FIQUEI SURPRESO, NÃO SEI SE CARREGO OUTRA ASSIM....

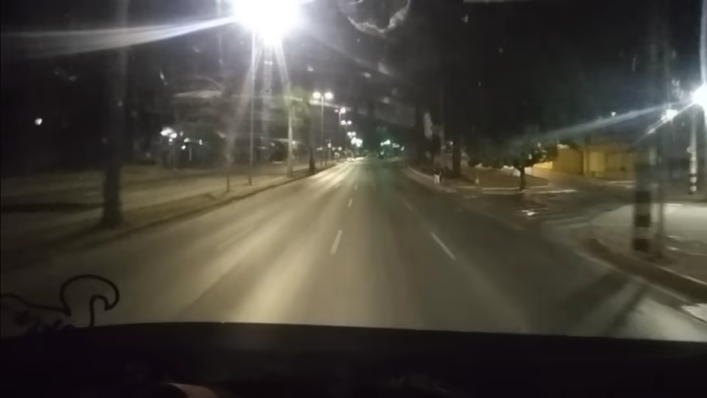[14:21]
Rapaziada, 10 para as 2 da manhã. E aí nós estamos saindo carregadinho. Carregado não, você vira a carga, né? Você vira. Não, amanhã eu vou mostrar você de dia. Amanhã não, próximo vídeo aí. Eu vou abrir o baú ali e vou mostrar para vocês o tipo da carga. Isso aqui não precisava parar, né? O cara tomou uma multa de madrugada, né? Vamos esperar pra ver. Se fosse no outro canto, nós tocava, né? Isso aqui é um lugar bom do cara ser roubado, né?